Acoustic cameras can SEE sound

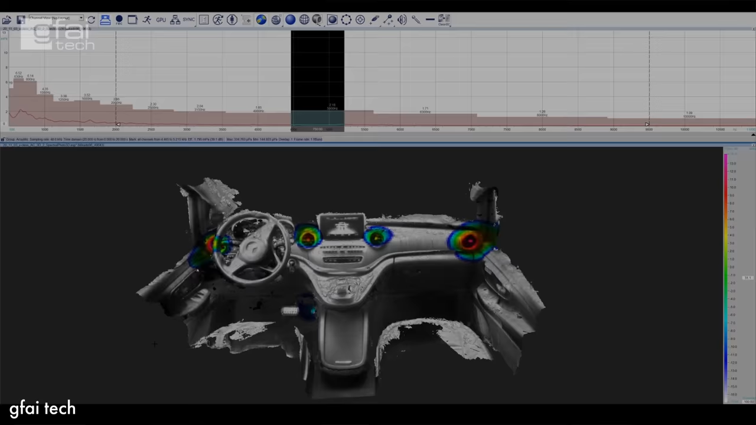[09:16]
You can then map the sound onto that 3D object and look around it. How cool is that? But the coolest thing for me was watching an echo propagate around the room.